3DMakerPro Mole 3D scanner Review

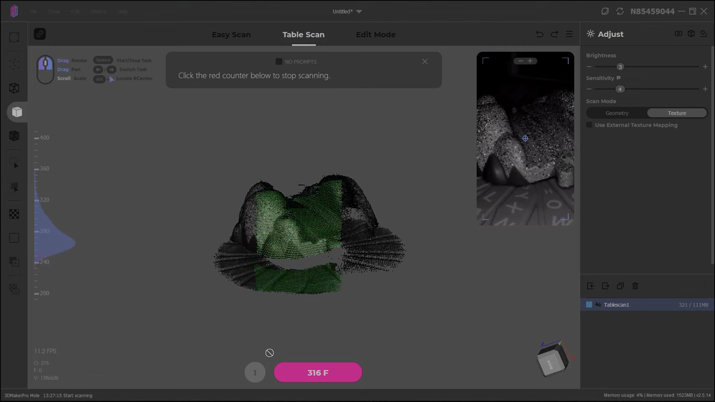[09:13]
When it's done, it's rebuilding the frames that they just scanned. So it's sequencing them.
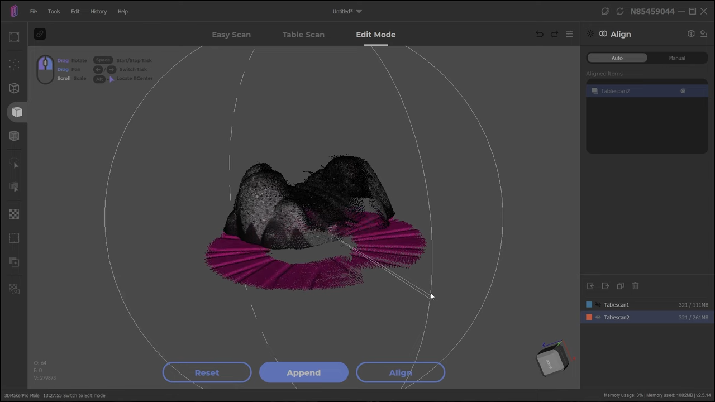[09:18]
And then you can see it's already selected the turntable for us. So we can just click delete. And register any other surfaces that we need to remove.
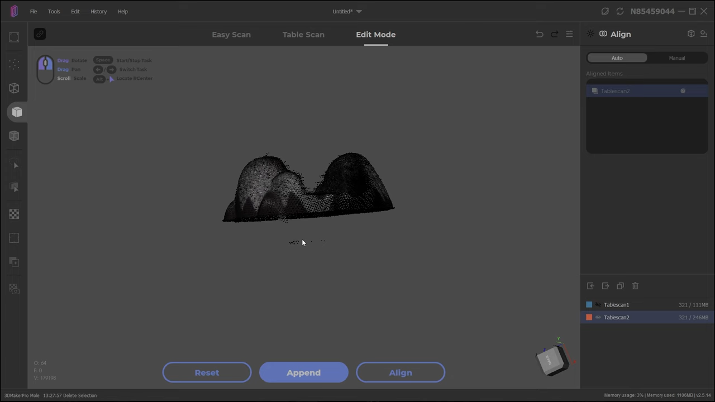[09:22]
I also had a scan before that didn't use the texture.
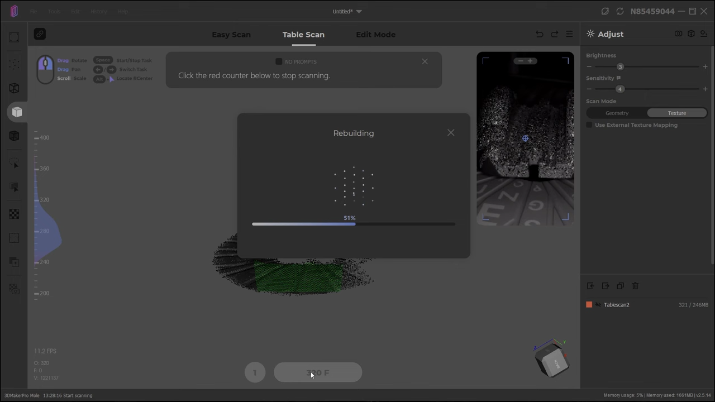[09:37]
Again, the turntable is selected for us. So we can just remove that and remove some other surfaces.
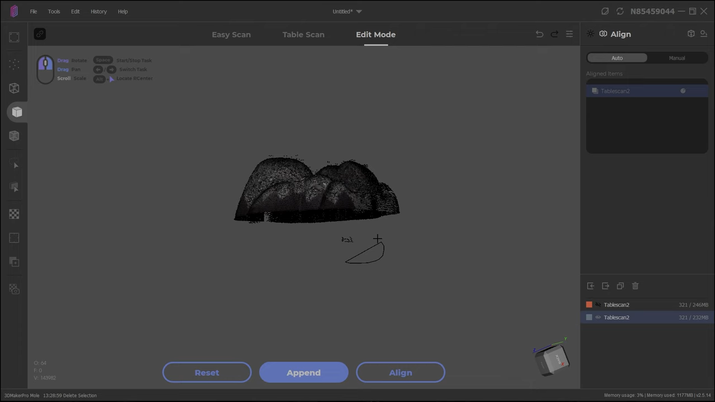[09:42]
Now I want to try to get another angle. So I'm going to turn the mountain around and scan a little bit more from the angle.
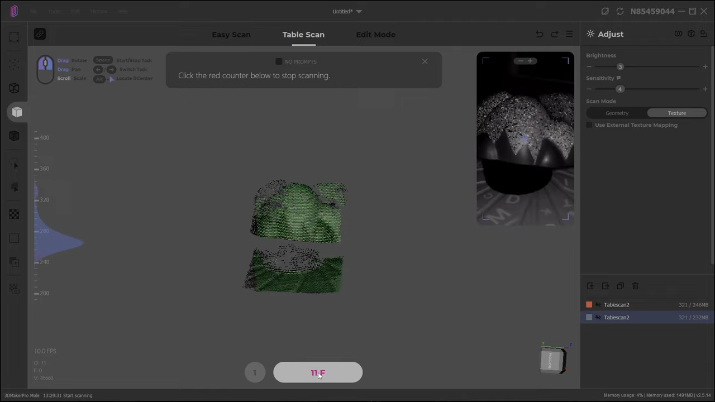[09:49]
So get some more angles, capture deeper into crevasses and stuff.
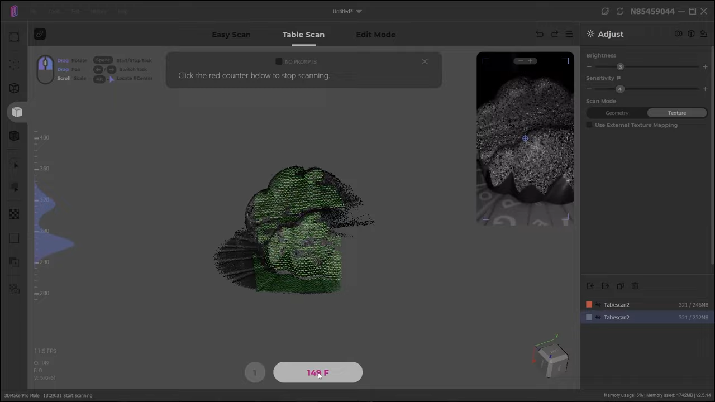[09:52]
Here you can see that it selected the turntable, but not enough of my distance.
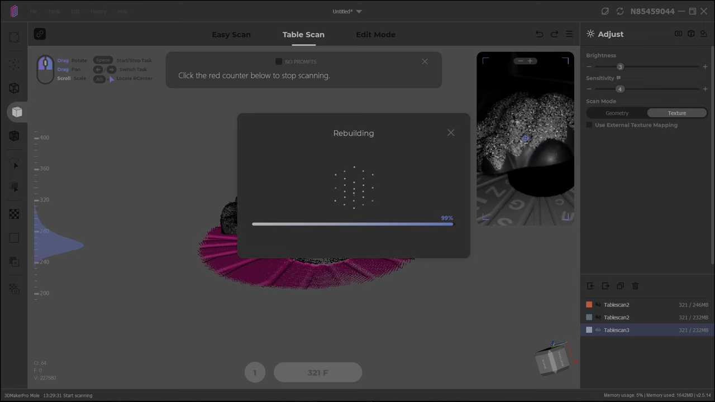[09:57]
So let's remove that.
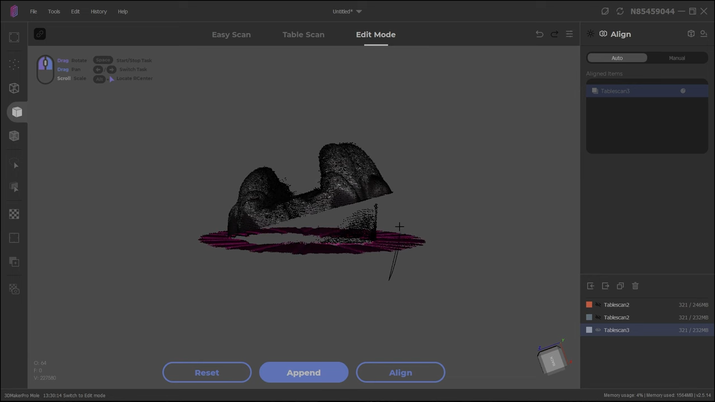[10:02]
I'm also going to remove some of the model closest to the turntable. Just to make sure the texture and everything is good.
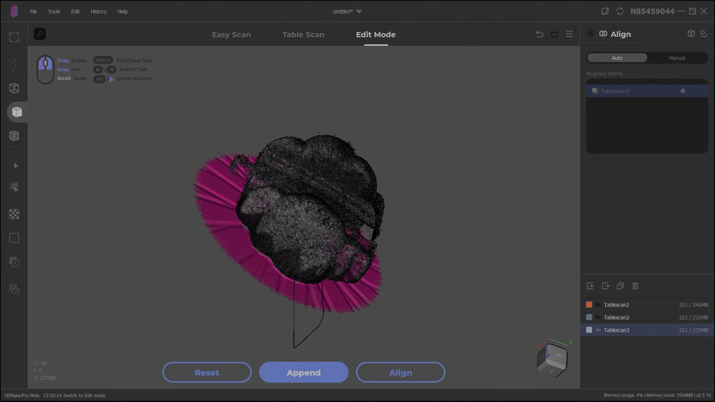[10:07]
So you don't get contamination.
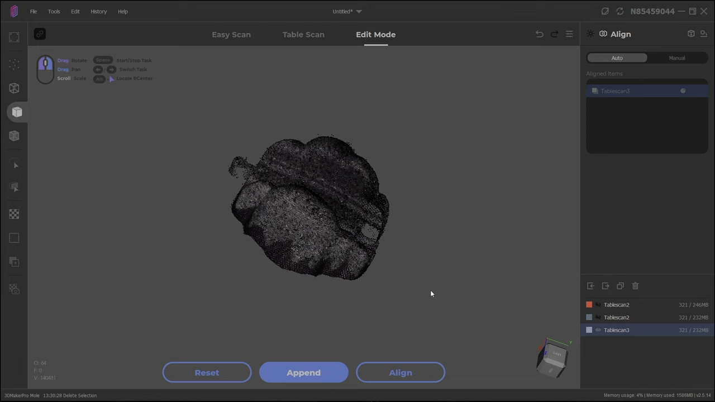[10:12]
Then we click align on everything. It should be able to do auto alignment here.
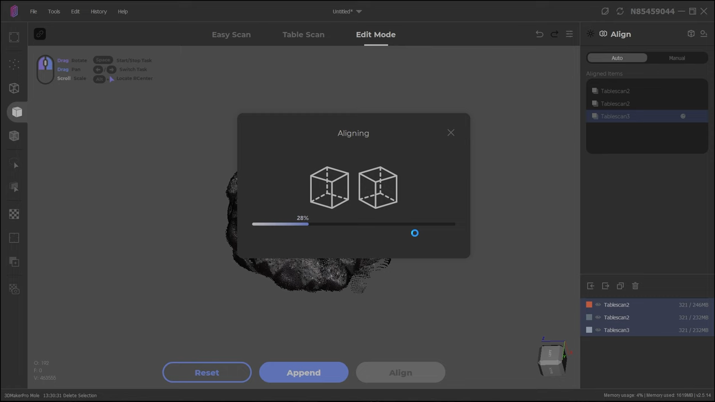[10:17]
It's a little bit speed up, but that works very well. So you can see all the parts have aligned.
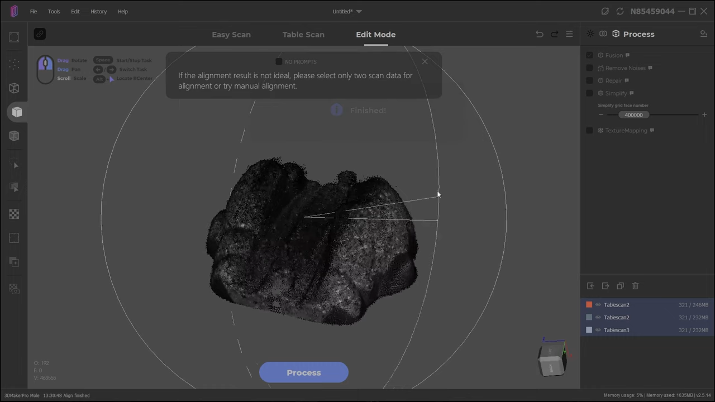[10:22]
Now it's time to fusion. So we click on repair, remove noise.
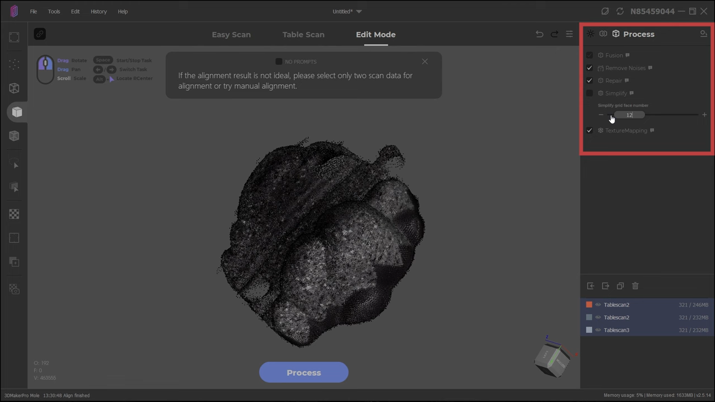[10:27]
And we're also going to simplify because we use an input texture. Let's do a normal processing.
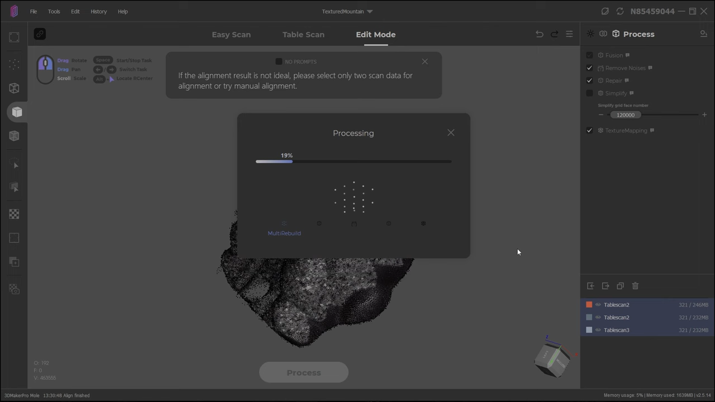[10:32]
And as you can see, we have texture.
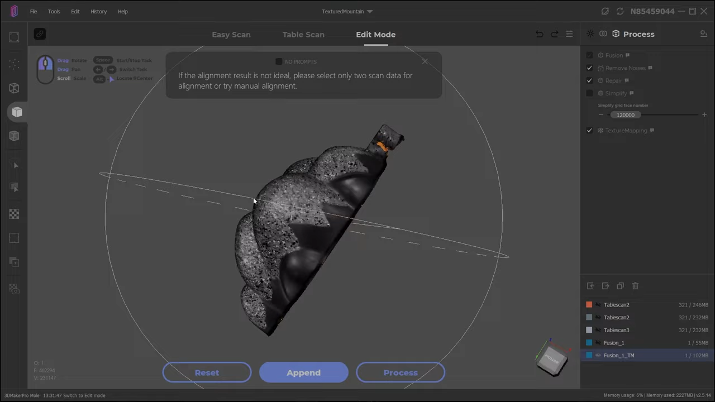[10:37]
But it's black and white. The orange is where it's tried to repair the texture and obviously did not do a good job.
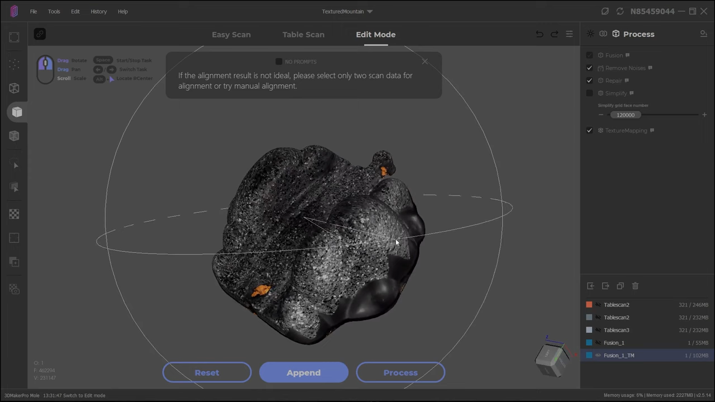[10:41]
But anyways, the mesh itself looks actually really, really good.
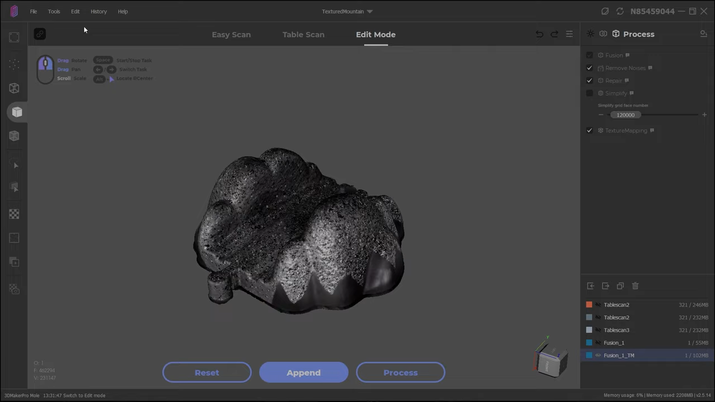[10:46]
So let's save that. And check out the texture.
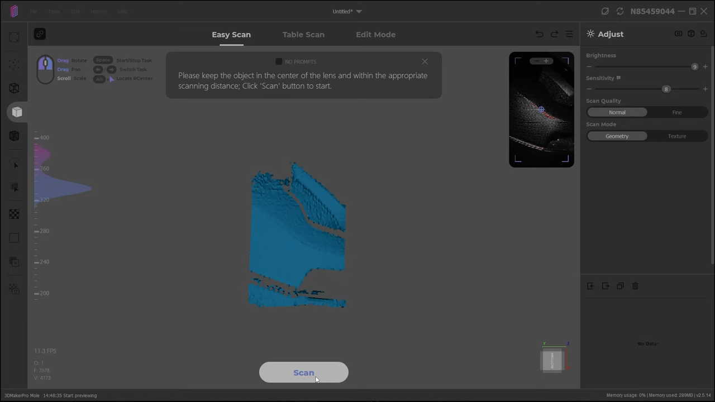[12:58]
Starting with the handheld mode, you can see we are scanning.
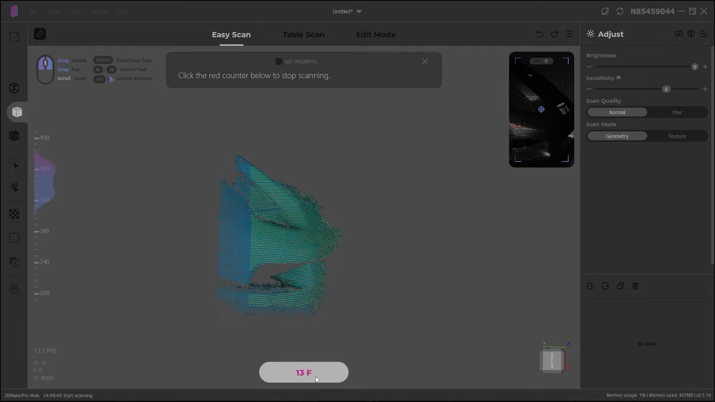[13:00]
We're detecting surfaces, we're building up, but sometimes you actually slip up a little bit.
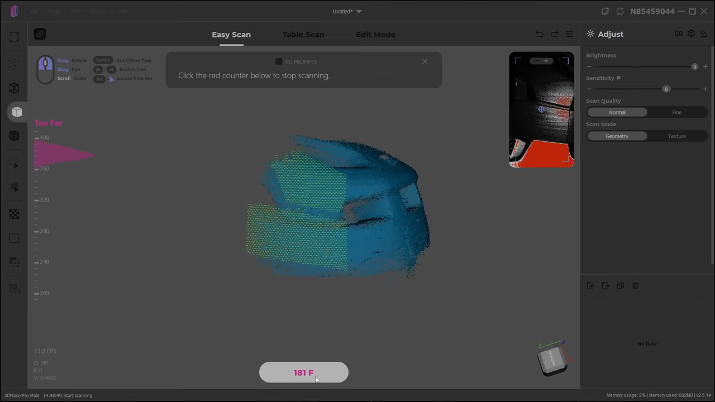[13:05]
If I just move back, it will grab that alignment again and we can continue scanning.
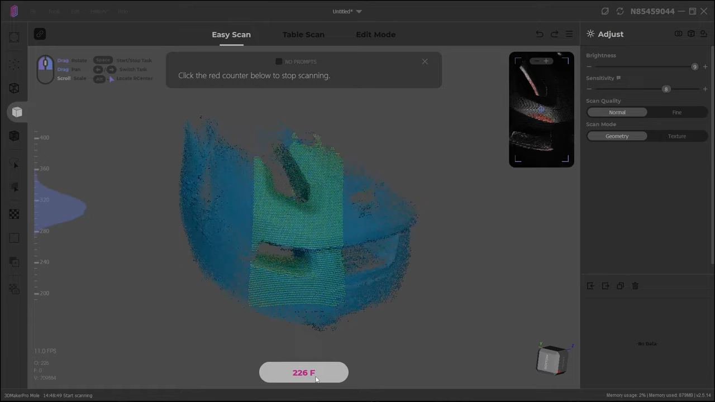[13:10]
That's actually quite nice.
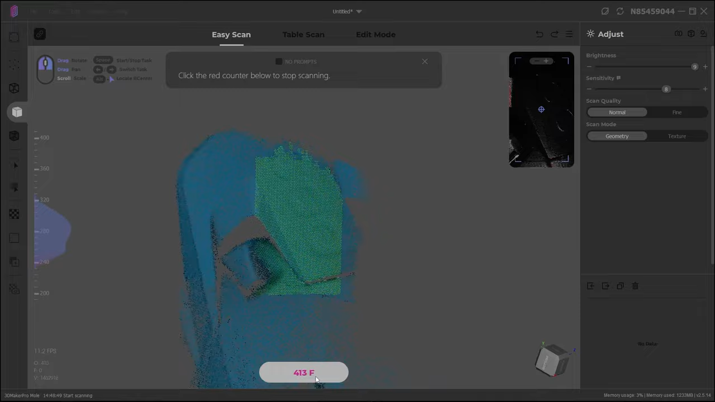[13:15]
So trying to cover as much as possible, staying inside the range. You can see I'm messing up a little bit, but it's not too bad actually.
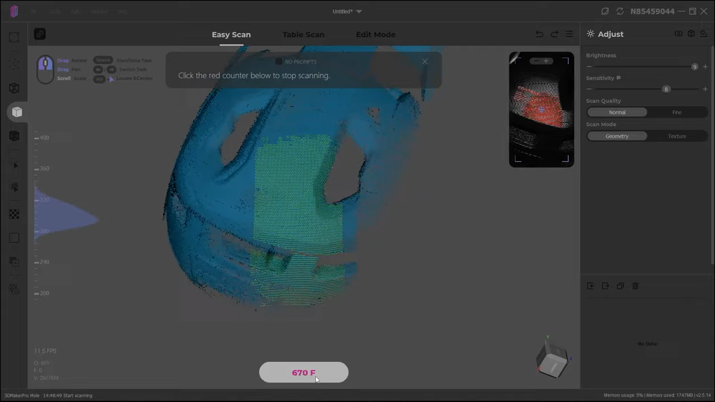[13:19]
So now I'm lost again, trying to recoup the position, going back.
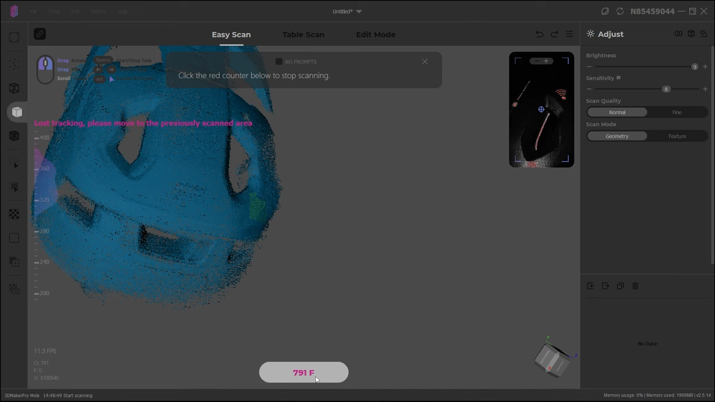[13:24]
You can see in the preview, there we go. Now I'm sticking it again.
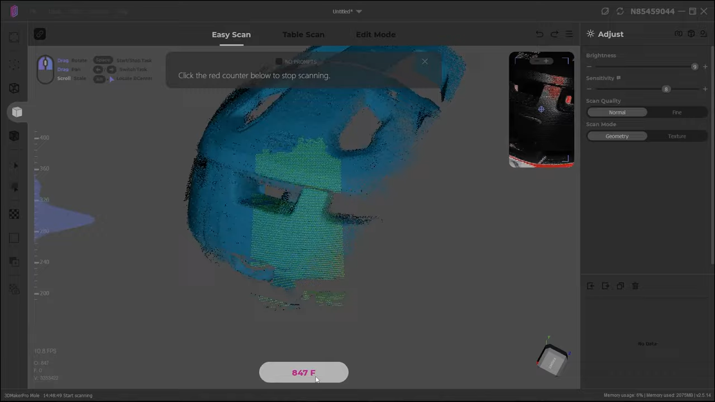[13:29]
So we continue scanning. I think that's a pretty good view.